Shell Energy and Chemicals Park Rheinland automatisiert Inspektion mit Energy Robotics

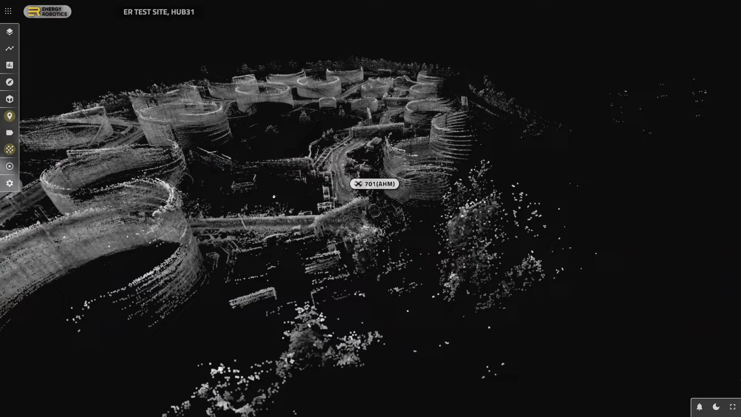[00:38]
Hier bei uns am Standort nutzen wir zwei Roboter.
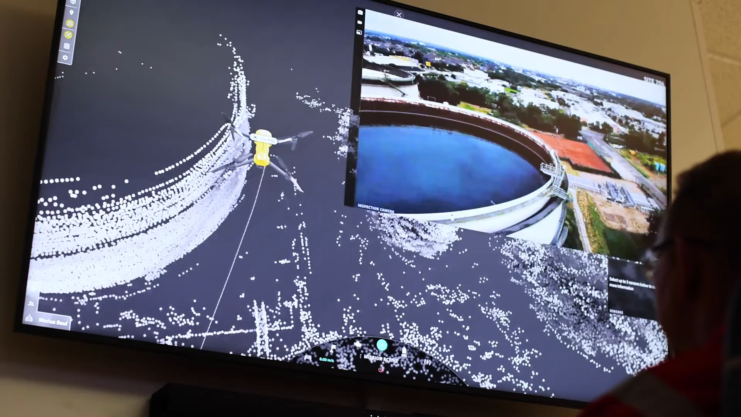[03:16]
Das heißt, dass wir aus der Messwarte oder von einem Remote Controller die Drohne aus der Box starten. Das heißt,